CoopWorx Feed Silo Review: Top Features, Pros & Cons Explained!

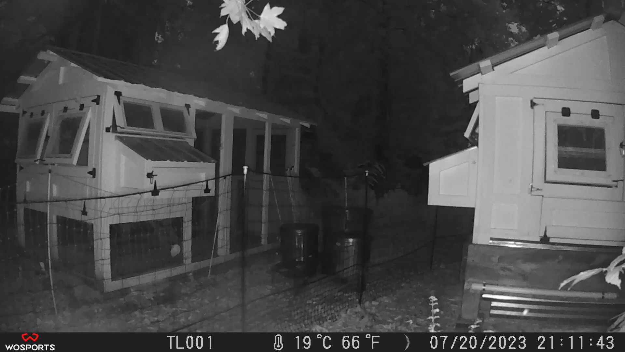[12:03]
And so obviously, you know, a raccoon, you know, is tall enough to just reach into the feed port. There's not much you can do other than trying to keep the raccoon away from, you know, the feeding area with electric fencing or whatever. We trapped, you know, shot and then ate the raccoon.